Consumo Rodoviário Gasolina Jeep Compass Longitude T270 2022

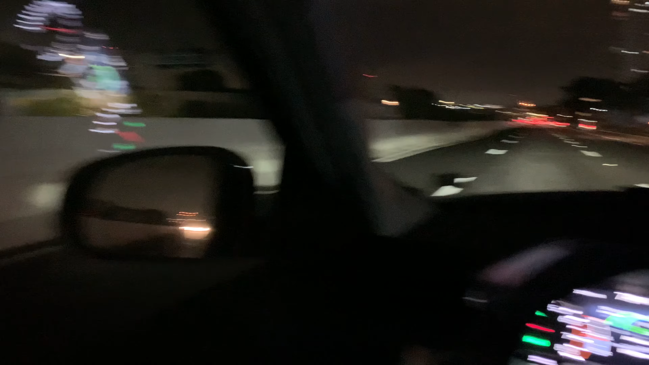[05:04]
a viradia, tanto quanto os faróis do Renegade eu achava um pouco mais eficientes os faróis do Renegade com aquele canhão mais bem definido mas esse aqui também é muito bom
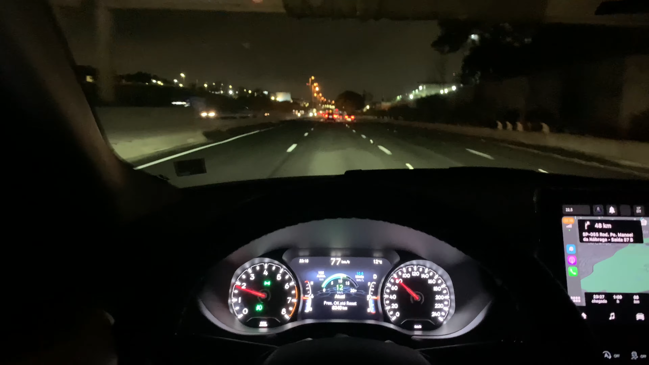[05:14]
na estrada a única questão aqui é a regulagem elétrica que eu já vi que está com defeito realmente, viu pessoal regulagem elétrica dos faróis até um outro inscrito falou pra mim ah, mas eu acho que no no Compass com farol de LED é diferente da regulagem anterior não, é a mesma roldana ali, é a mesma coisa e o facho do farol aqui está na posição 4, que seria a mais baixa está na posição, como se fosse na posição 0 e a posição 0 ilumina realmente ali os é...
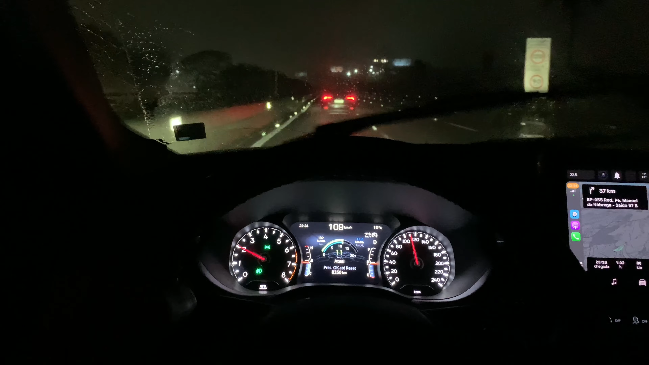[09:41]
um outro jeito que você deixa é que ele ele liga bem rápido deixei no automático agora mais sensível então observe como ele é bem bem diferente de funcionamento ó ele liga realmente mais forte pra qualquer chuvinha aqui ele liga mais forte vou diminuir de novo aqui, ó
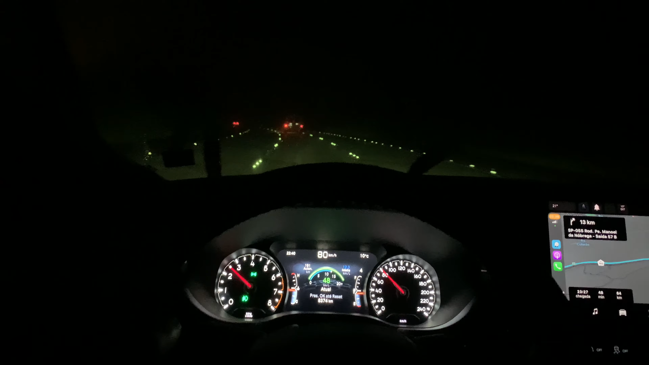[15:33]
80 como eu falei eu vou começar a reduzir no pedal shift os pedal shifts aqui ó já vou deixar em quinta aliás entrou em quarta ele estava em quinta então vamos deixar aqui ele descer um pouco mais tranquilo aqui em quarta marcha
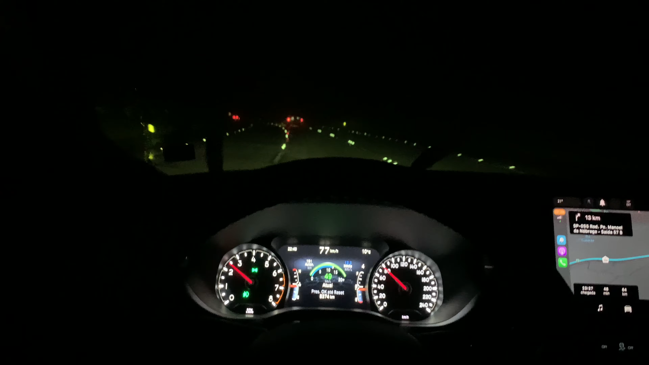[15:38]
um pouco de neblina
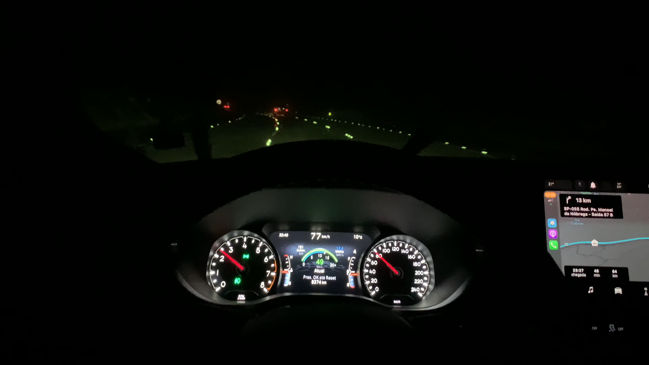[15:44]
e daqui a pouco quando começar a parte dos túneis eu chamo vocês de volta o pessoal sempre me pergunta aqui ó de como é descer a serra coloquei terceira agora parece que tem um acidente ali do lado direito na verdade eles estão arrumando a pista estão arrumando o acostamento nada de acidente
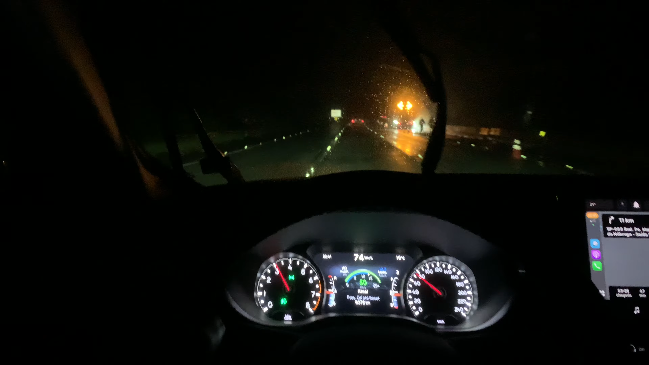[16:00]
falei também dos pedal shifts aqui pessoal que eles não aparecem quase atrás do volante então você tem que ficar atento aqui para não trocar de som ao invés de trocar a faixa de som ao invés de reduzir aqui nos pedal shifts do lado direito são as estações do lado esquerdo são as estações do som do lado direito
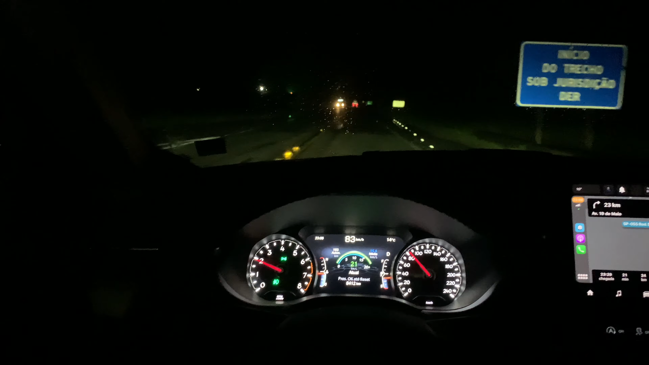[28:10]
Pessoal Uma coisa importante só Falei no início do teste Que não íamos ligar o ar-condicionado Mas ligamos aqui O ar-condicionado O percurso inteiro Pra desembaçar o vidro E ficou ligado aqui Cada hora Numa Temperatura diferente Rio Santos 20 minutos aqui no início do Rio Santos Faltam 23 km
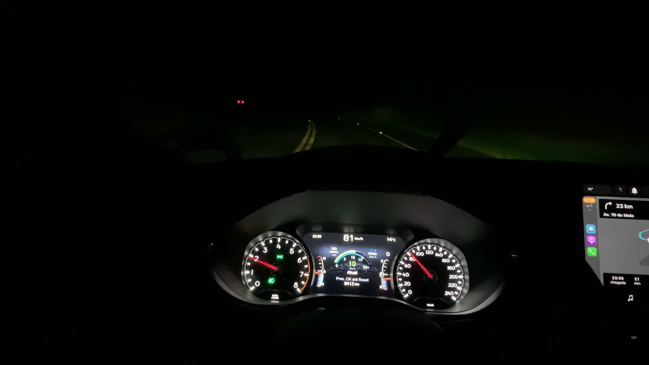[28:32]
21 minutos aí Ó, eu posso mudar a câmera Pra uma posição mais clara Que não é muito real Mas pelo menos vocês enxergam Pelo menos vocês enxergam melhor aí